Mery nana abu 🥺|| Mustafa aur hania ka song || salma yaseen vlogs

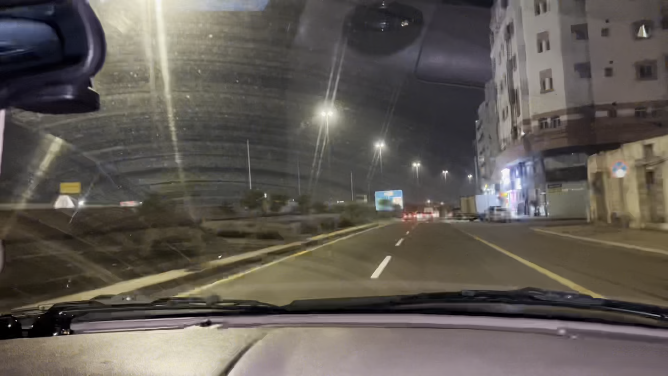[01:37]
لاؤ کے لاؤ کے لاؤ کے چھوڑ دو ابھی ہم گھر سے نکل چکے ہیں اور سبزی بندی کی طرف جا رہے ہیں میں جیسے گھر گئی ہوں تو بچوں نے کچھ پلان کیا ہوا تھا
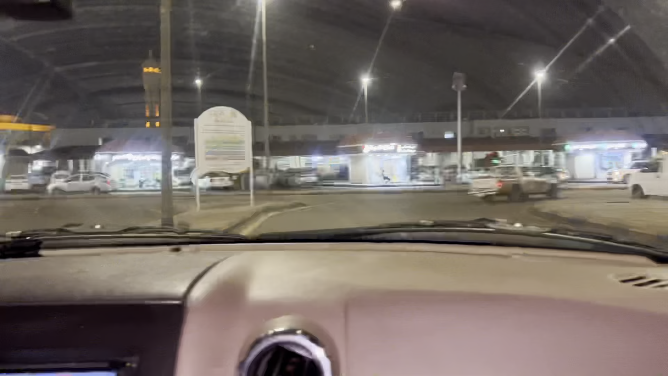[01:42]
سب سے پہلے ہم آگے ہیں سبزی بندی اور یہاں سے لینے ہیں کوئلے اور کورن لینے ہیں اور